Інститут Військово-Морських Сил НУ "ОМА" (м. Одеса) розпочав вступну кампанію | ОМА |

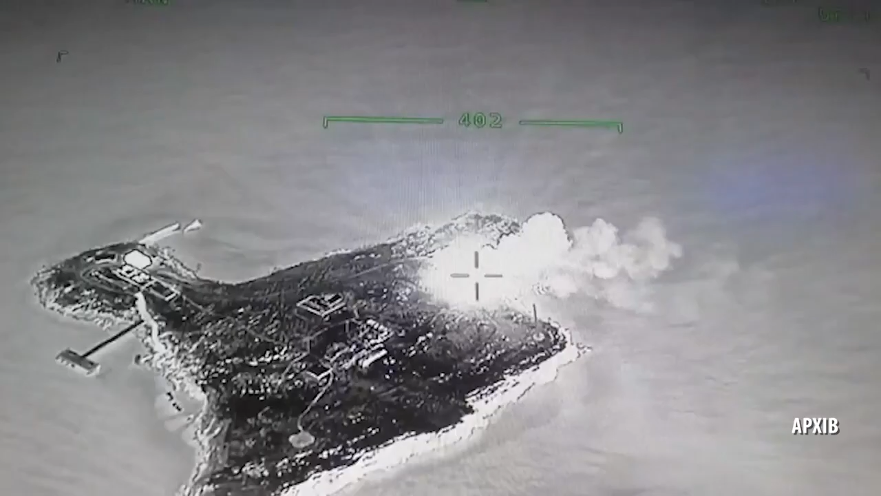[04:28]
відбили у ворожих військ острів Зміїни та продовжують звільняти українські території та водні ресурси від захланного сусіда.